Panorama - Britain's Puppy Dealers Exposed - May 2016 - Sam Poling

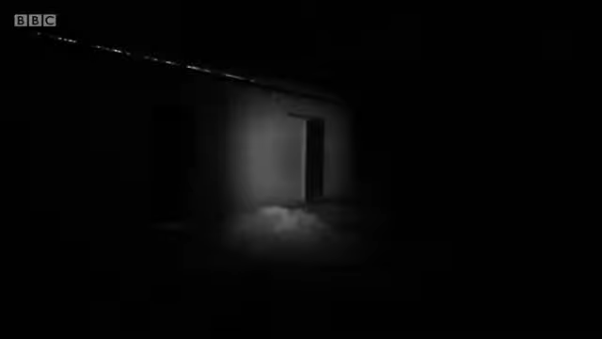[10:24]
Inside the first barn, scores of dogs. And a wall of noise. So loud the camera's microphone can barely cope.
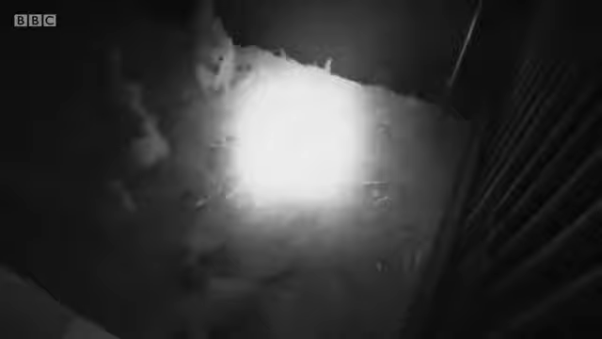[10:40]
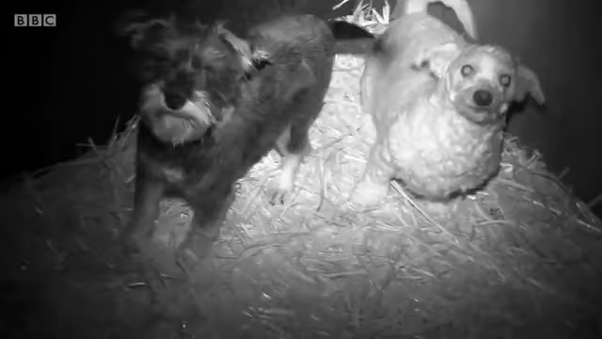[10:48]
Puppies from some of these breeds can fetch up to a thousand pounds on the open market.
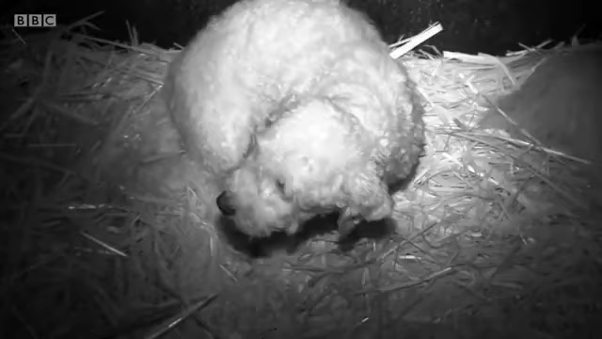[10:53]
These pipes are part of a drinking system normally seen in battery pig farming.
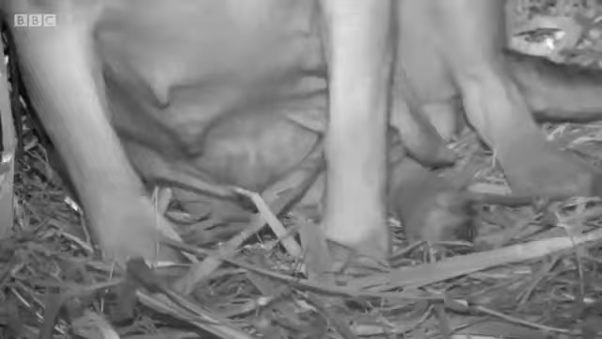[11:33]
This is a Puggle. It's one of the new fashionable crossbreeds.
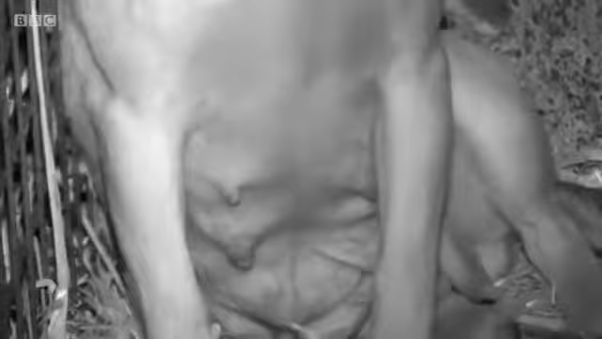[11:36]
The pups can sell for more than eight hundred pounds.
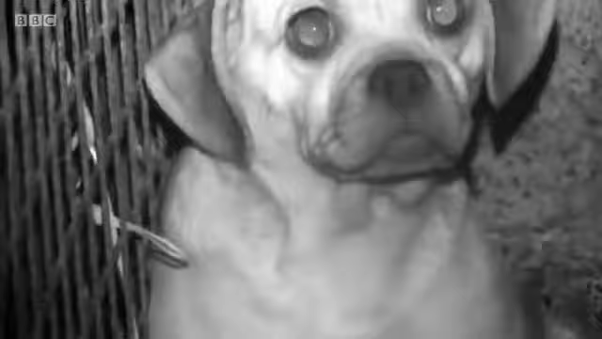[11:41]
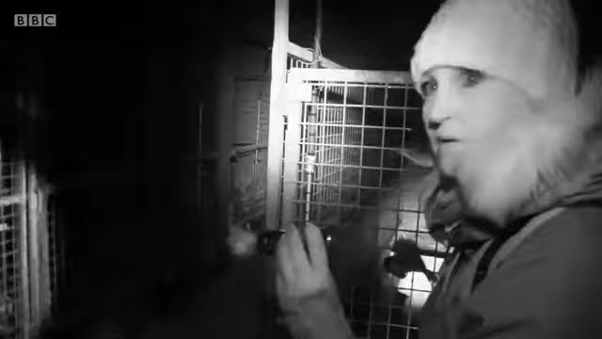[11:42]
Across the yard is another large barn.
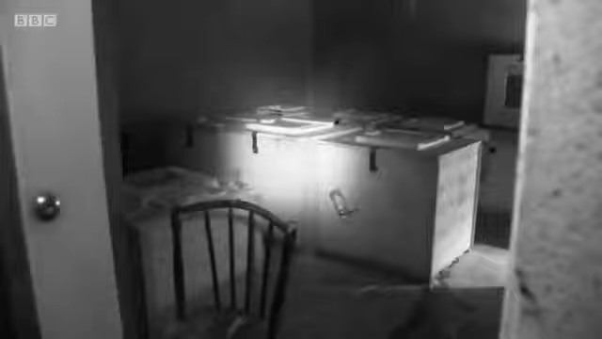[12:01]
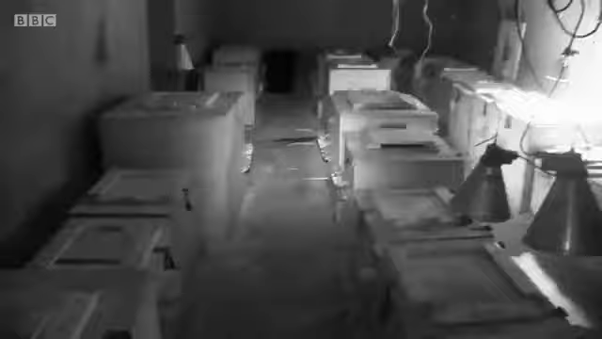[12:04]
I'm totally unprepared for what I find inside. These boxes are filled with dogs.
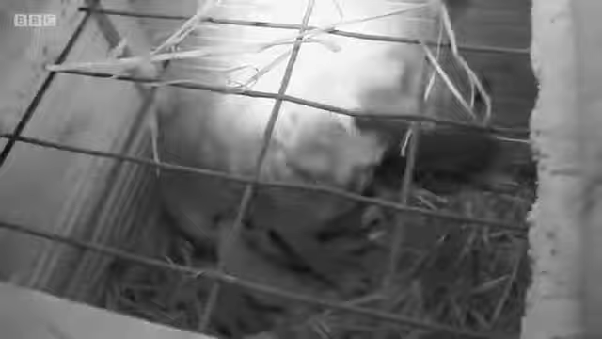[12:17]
Some of them are about to give birth.
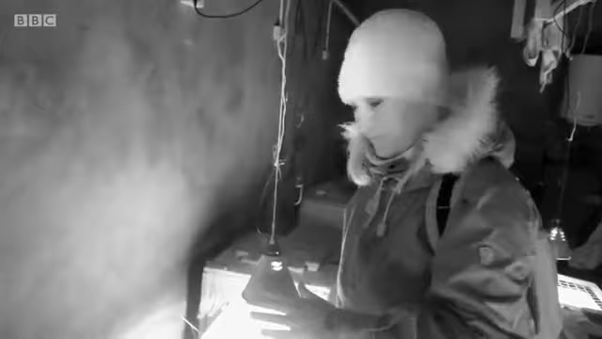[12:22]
Some of them have just given birth. There's one here.
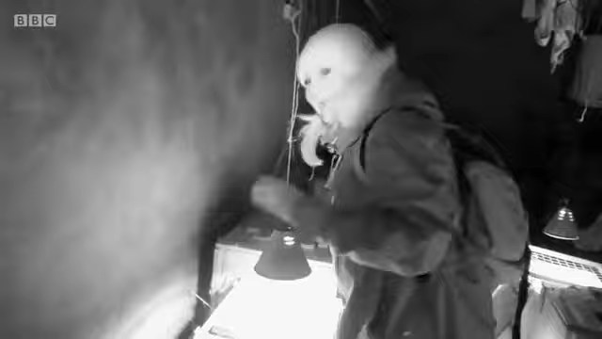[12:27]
I cannot tell you how fresh these dogs are. They are this big.
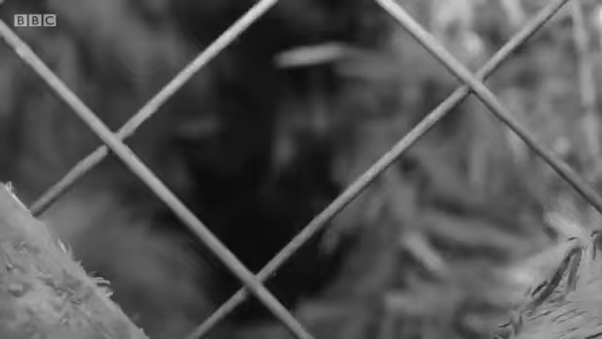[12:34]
These boxes are illegal. Dogs giving birth in confined spaces.
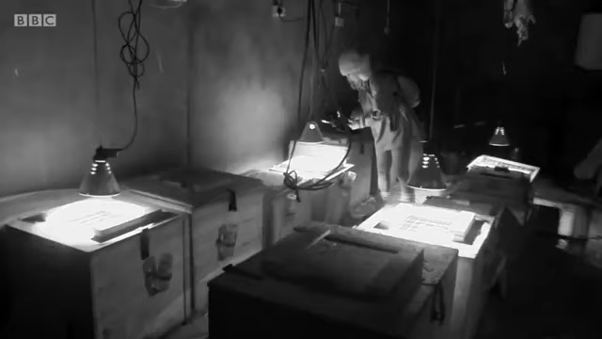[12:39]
Unable to move round freely.
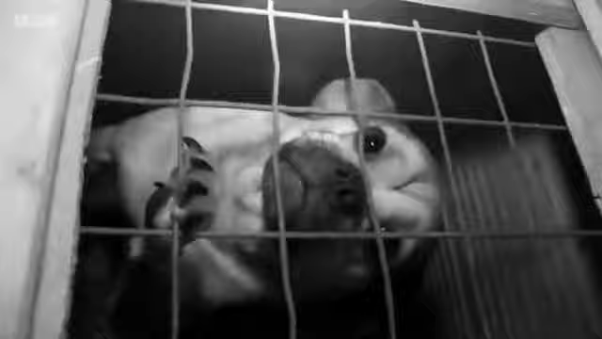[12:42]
No space away from the pups.
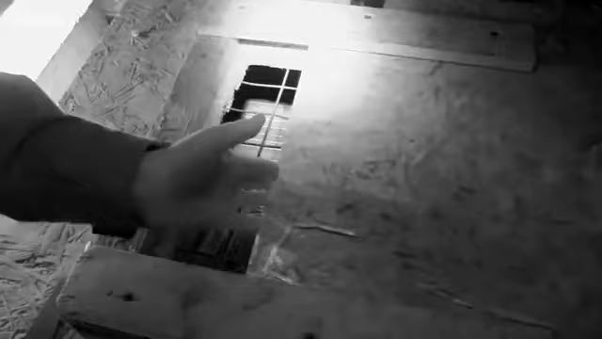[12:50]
Little or no ventilation or daylight. All breaches of animal welfare legislation in Ireland.
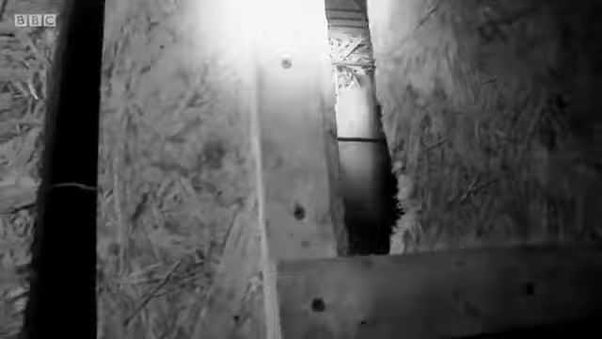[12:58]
Yet filled with pups, many bound for the UK market.
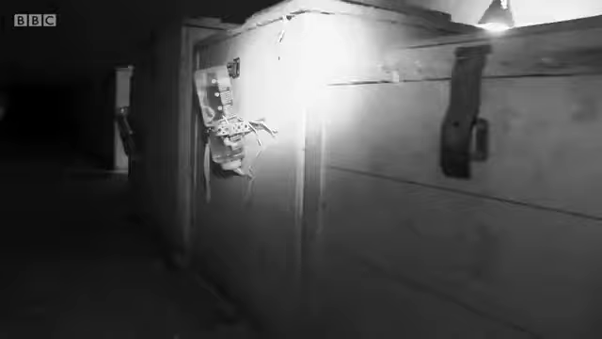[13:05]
Water bottles have been drilled through the sides of the boxes.